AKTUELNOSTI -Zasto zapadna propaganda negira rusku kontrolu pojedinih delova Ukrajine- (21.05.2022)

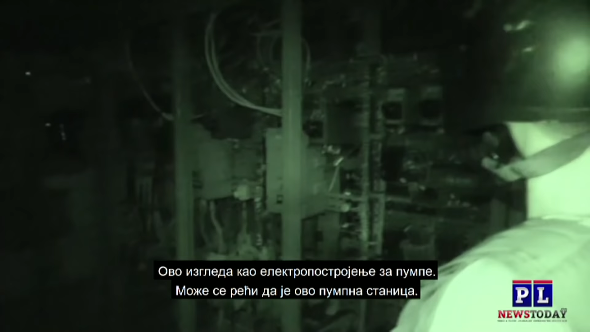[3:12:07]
Okay, well, this looks like some sort of the electric system for this pumping plant.
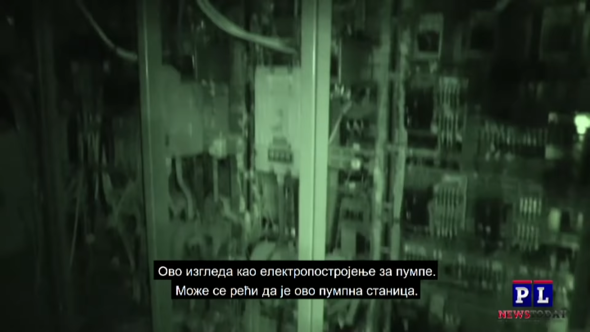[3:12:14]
So at least that's what we're told this is, or not a pumping station, you could say. A lot of electric equipment.
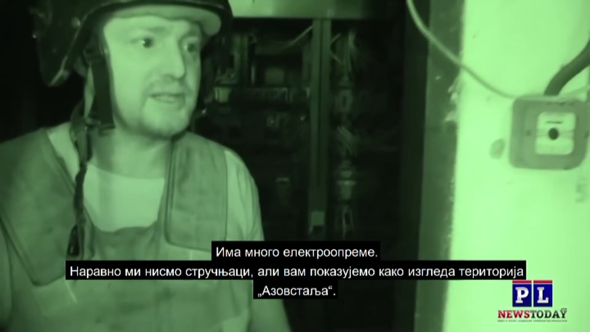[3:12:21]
Of course, we're not professionals on this, but we're just showing you what it's like in the territory of Azovstal.
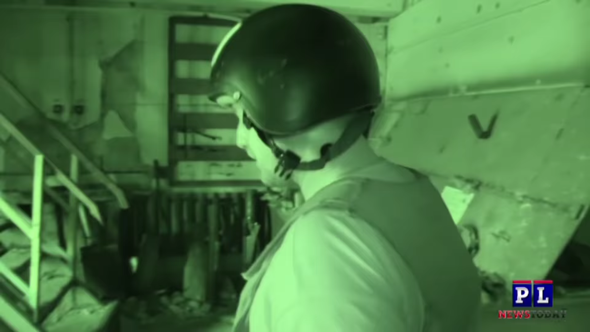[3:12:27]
Now, there's still quite a bit of territory between us and where the Ukrainian Azov forces are.
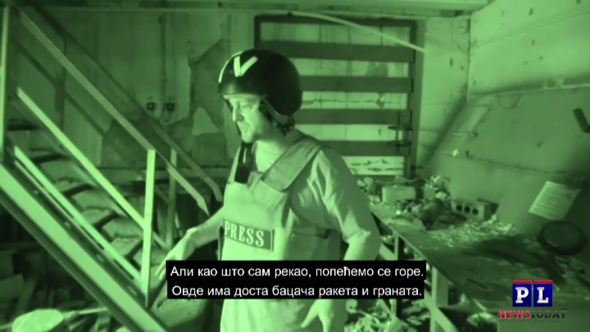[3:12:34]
But like I said, we're going to have a look. Let's go upstairs and see.
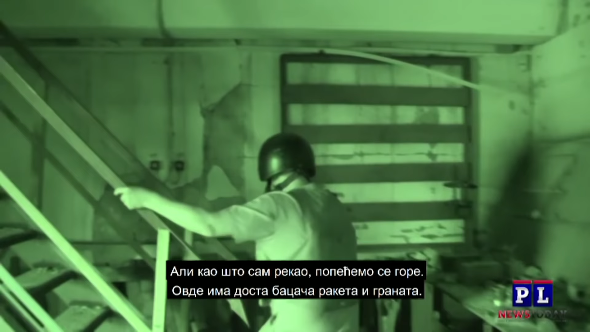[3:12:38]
We've got a lot of rocket launchers and grenade launchers and things here.
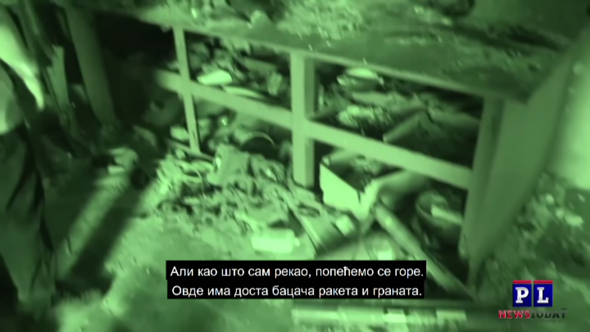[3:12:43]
We're not going to touch any of this.
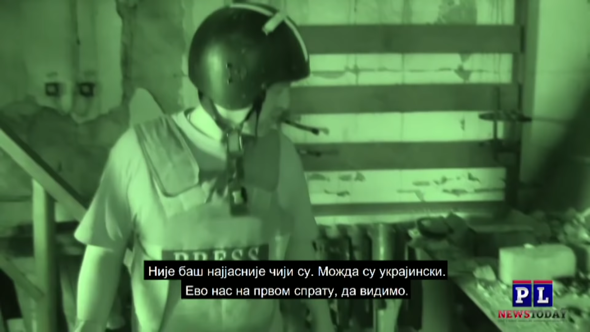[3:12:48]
Not really clear whose forces those came from, possibly Ukrainian.
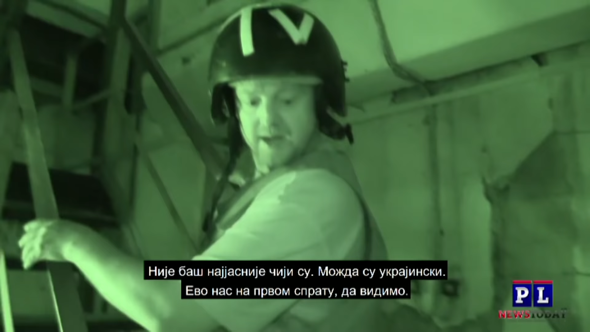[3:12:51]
All right, we're up on the second floor, so let's see how this is.